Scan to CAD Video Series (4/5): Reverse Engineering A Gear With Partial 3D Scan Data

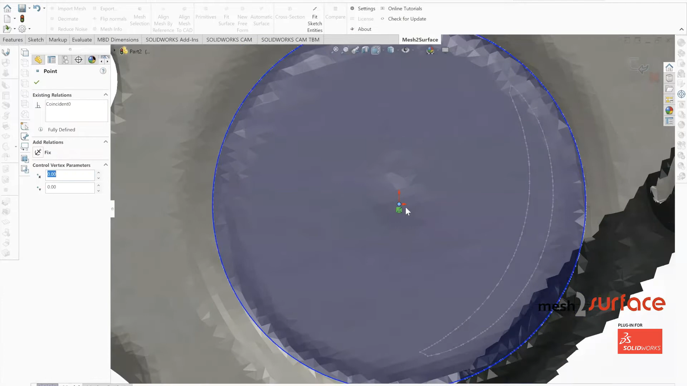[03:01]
And this is the point in this full process of reverse engineering the pump housing where we're going to start putting some precision in. So we go ahead and change that diameter to 0.5 inches. And we notice that that's just a little bit oversized.